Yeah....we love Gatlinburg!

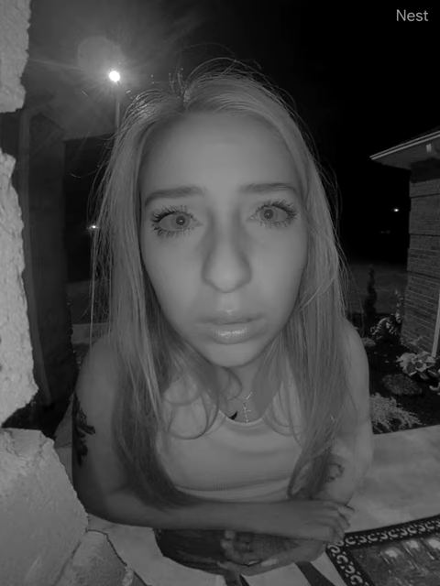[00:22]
to move my wrist but you know it's fun also there's a bat over there near the light flying around i can see it flying past the light like back and forth it's weird but i need to go and try and take uh go to bed because i have work in the morning